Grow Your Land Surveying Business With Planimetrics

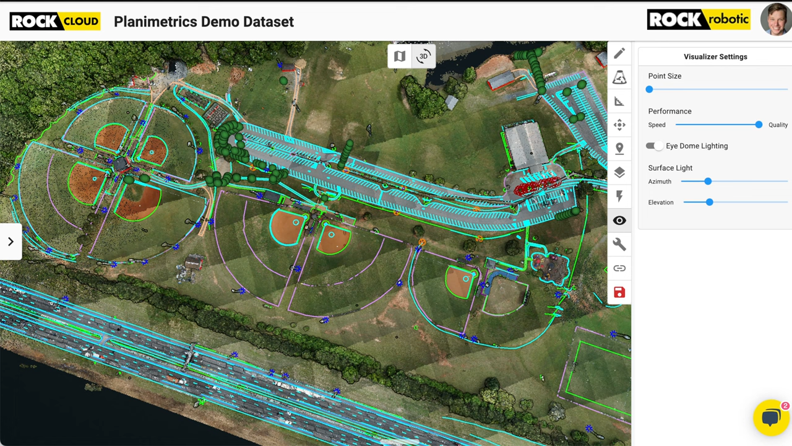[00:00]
Hey, really quick, I wanted to show you guys the Rock Planimetrics and the Rock Cloud. So here I have a Rock Planimetrics data set, and I'm showing you all that beautiful line work. And all this is exportable in DWG, DXF, whatever format works for you, SHP. And we're looking at a 3D colorized point cloud. You can see all those layers that are included in the Planimetrics deliverable. And if you need any other additional layers or something's not meeting your requirements, just reach out.
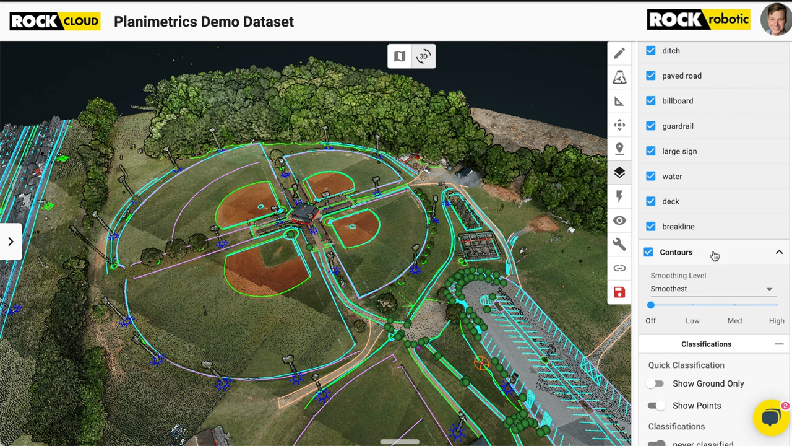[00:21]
We do custom layers as well. And of course, you can get the contours and the ground classification on top of those Planimetrics and overlay everything in one project, export it all as well.
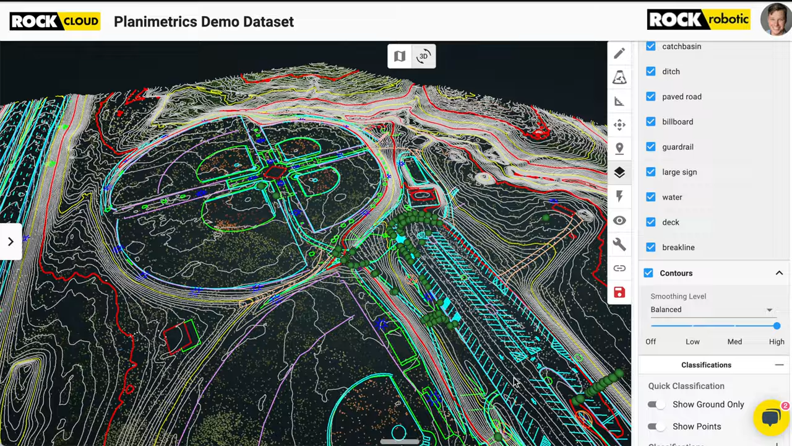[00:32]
It looks just beautiful, honestly. And I'm going to go ahead and show you another thing. So you can see the classification that's done on the point cloud work as well.
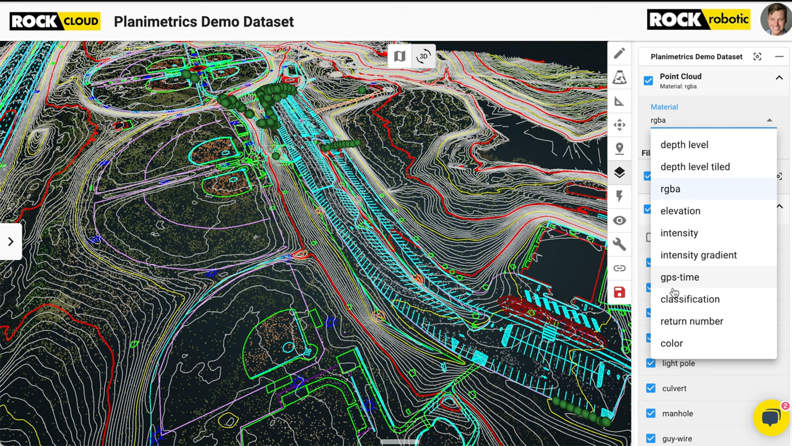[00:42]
So here we go. I'm going to go and turn that classification on. And you can see the three class here. We got the buildings, the ground, the trees.
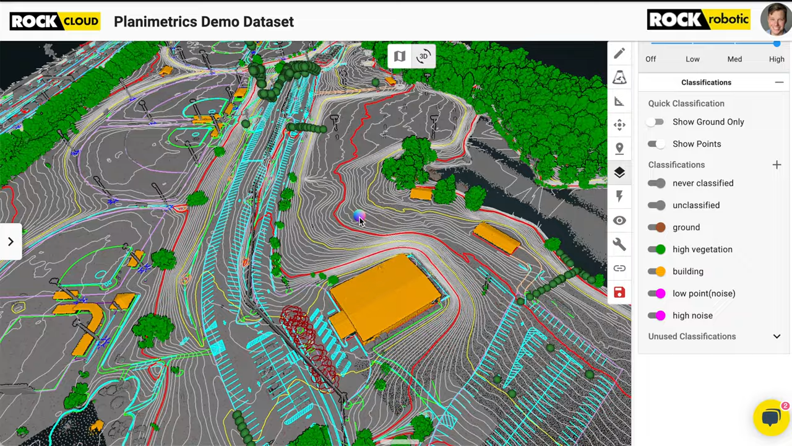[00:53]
We also produce surface models, the tin surface model that you need as well. And this is another feature that people don't usually know about,